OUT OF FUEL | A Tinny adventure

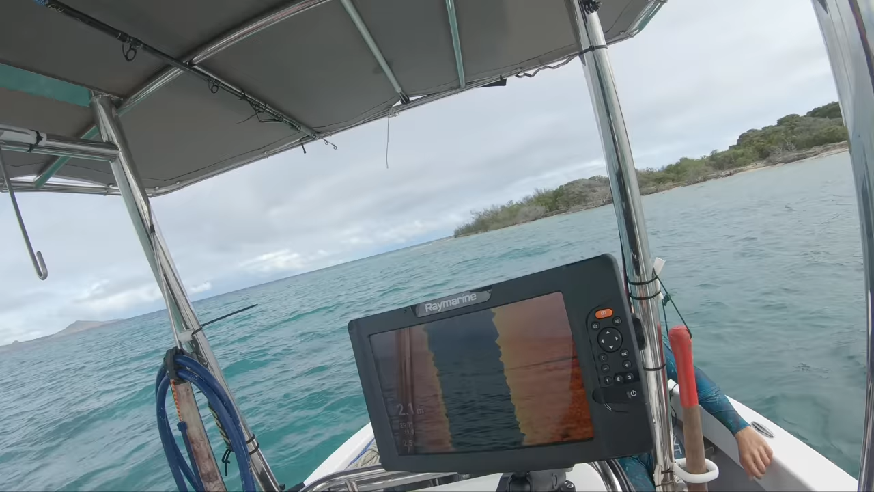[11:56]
I've got the side vision on this Raymarine unit. So this is the Raymarine element, and this is the 12-inch screen.
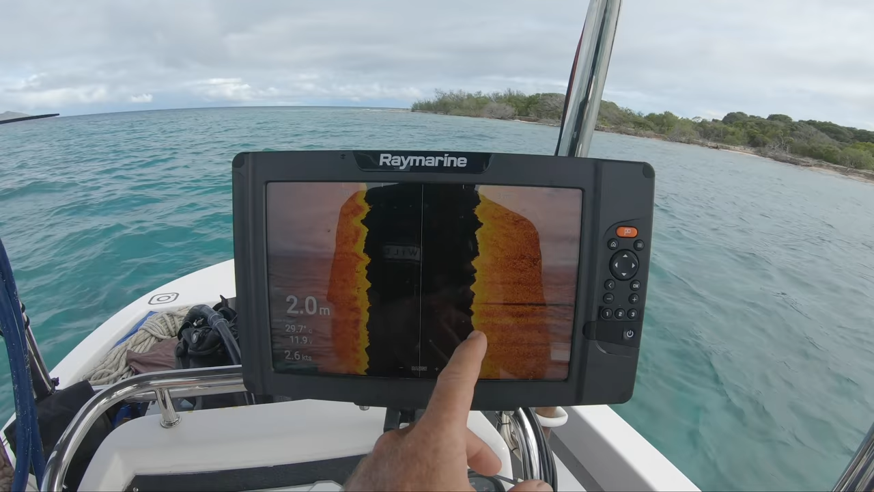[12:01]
On screen: depth 2.0 m, speed 2.6 kn
And what we're doing is looking for any rock. It's not real obvious here.
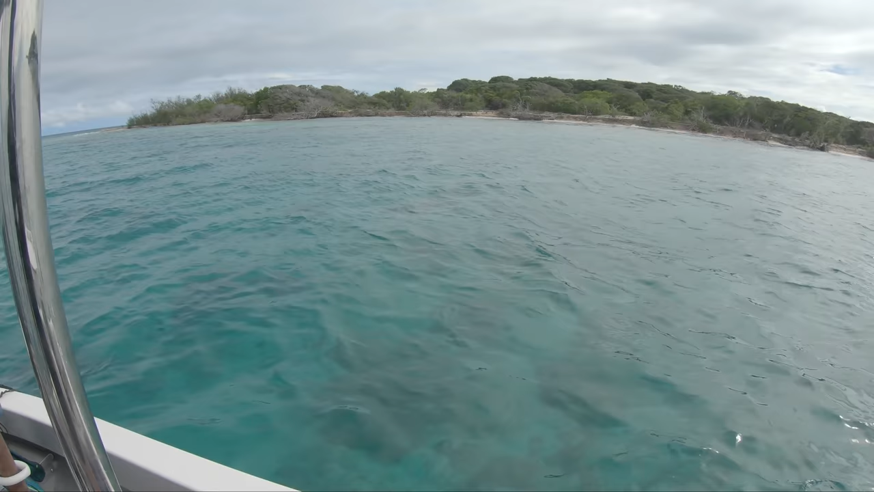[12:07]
I mean, you can see a rock shelf over there, but it's so different to the other side where it's all coral. This side just looks like plate rock and then like sandy bottom with a bit of rubble. So on the sounder here, you can see these rocks out to the side.
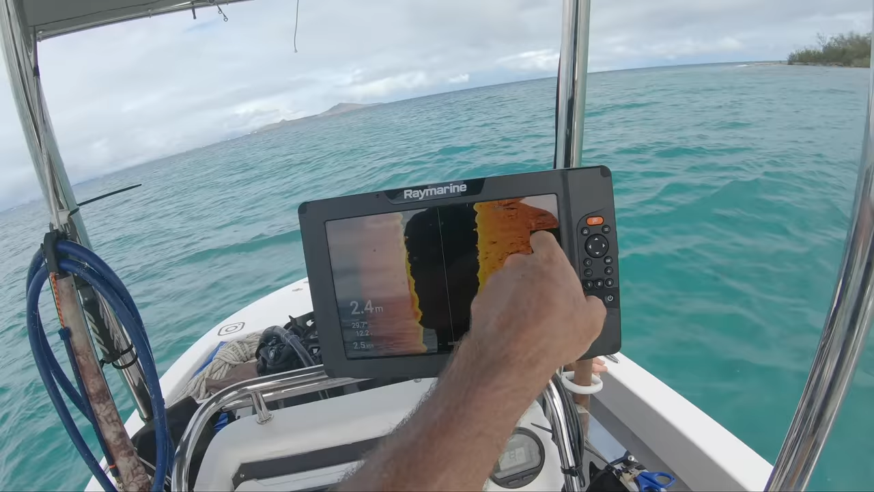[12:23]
On screen: depth 2.4 m
That's what we're doing, just looking for rocks out. That goes out at the moment. I've got it set to 4, 8, about 12 meters either side.